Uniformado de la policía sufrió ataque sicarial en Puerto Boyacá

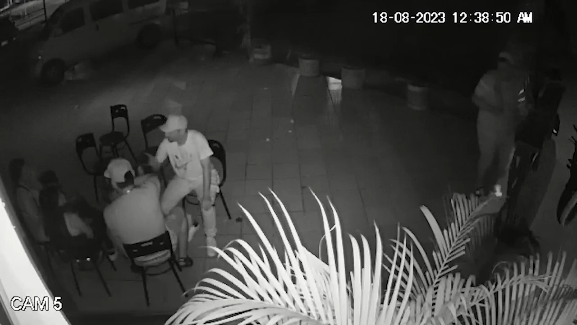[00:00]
En horas de la madrugada de este viernes en el municipio de Puerto Boyacá se registró un hecho violento en el que un patrullero de la policía que se encontraba de vacaciones fue atacado por dos sujetos
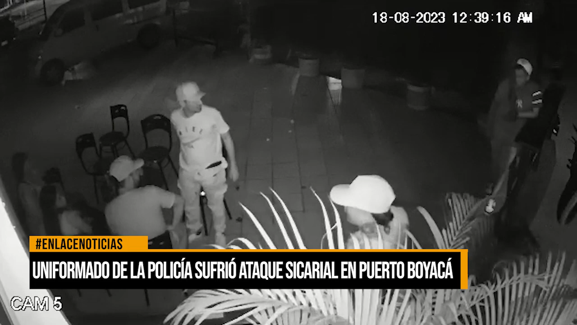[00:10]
que sin mediar palabras le propinaron nueve impactos con arma de fuego. Según información suministrada, el uniformado se encontraba en un establecimiento comercial departiendo con otras personas cuando los dos sujetos llegaron y le dispararon en repetidas ocasiones como se observa en el video de cámara de seguridad que registraba a las 12 horas con 38 minutos.